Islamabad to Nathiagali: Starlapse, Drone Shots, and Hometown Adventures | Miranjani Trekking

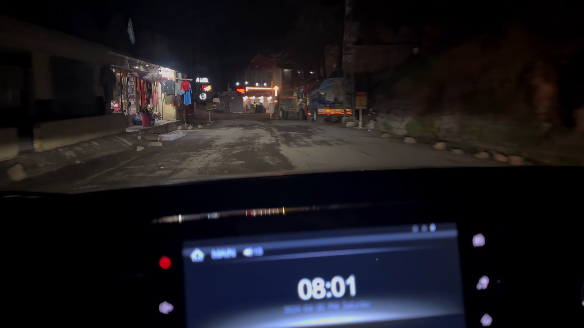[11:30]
20 मिनट की ड्राइव है नथिया गली तक। ये सामने मोर होटल है
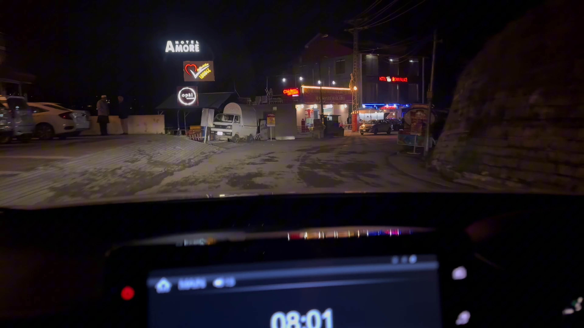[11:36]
और यहाँ पे ऊपर यहाँ से हाइक भी होती है एक मशहूरी की तरफ, वो तकरीबन हाइक होती है 2-3 घंटे की हाइक होती है।
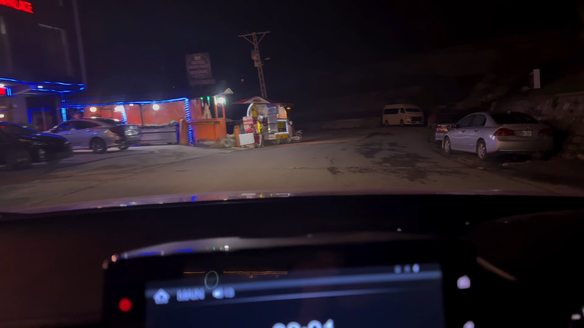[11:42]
तो वो तो हाइक काफ़ी दफा हम कर चुके हैं, तो शायद थोड़ा लेट निकले थे, 5 बजे निकले थे।
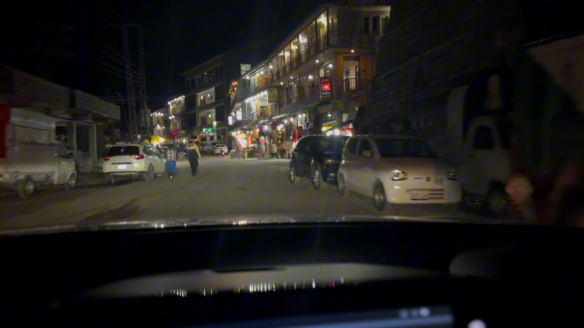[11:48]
तो बाकी अभी यहाँ पे काफ़ी गाड़ियाँ हैं तो हम देखते हैं।
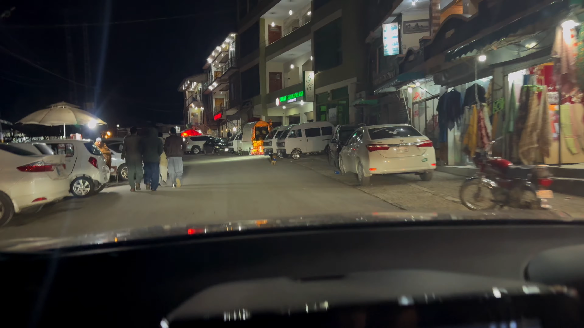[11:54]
ये आफाक होटल है यहाँ पे सामने, इसकी सज्जी बहुत मशहूर है यहाँ पे लोग,
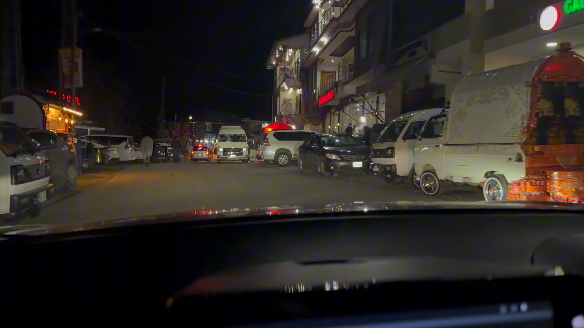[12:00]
अच्छा व्यू भी आता है इसके साथ। तो हम सोच रहे हैं कि यहीं पे कहीं गाड़ी
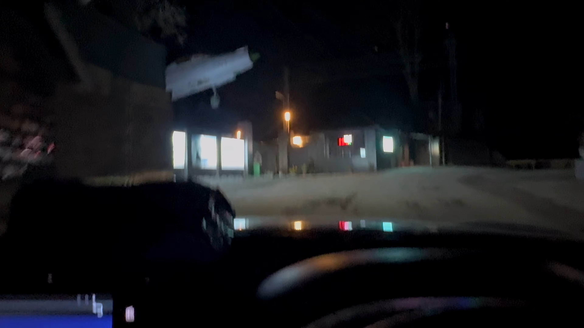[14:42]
तकरीबन 10 मिनट का सफर है वहां से, और अब हम यहां से कालाबाग एयरबेस,
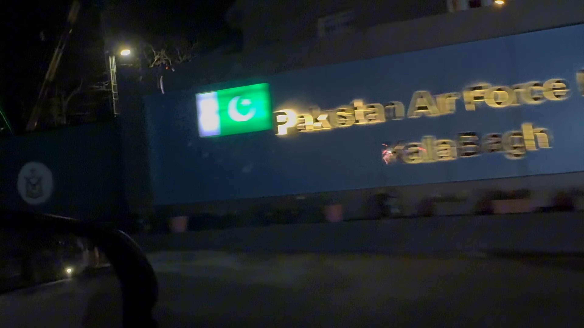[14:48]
और यहां से हम नीचे हो जाएंगे।
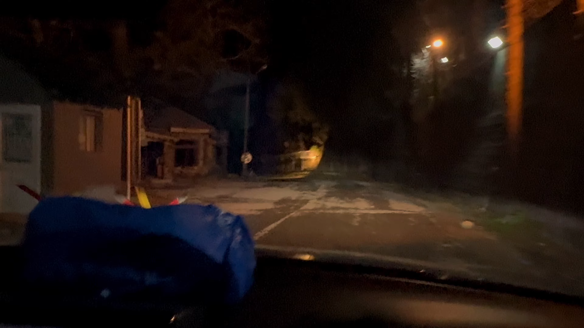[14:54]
गाँव का नाम हमारे कालाबाग ही कहते हैं, नीचे जो गाँव है वो आता है केरी राय की और समथिंग।